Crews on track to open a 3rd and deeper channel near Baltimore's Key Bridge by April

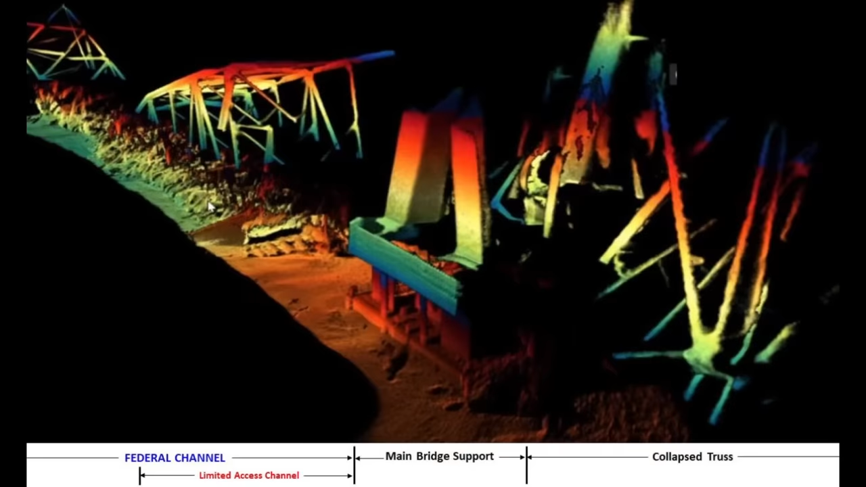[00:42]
It shows the wreckage of the key bridge in the deepest part of the federal shipping channel.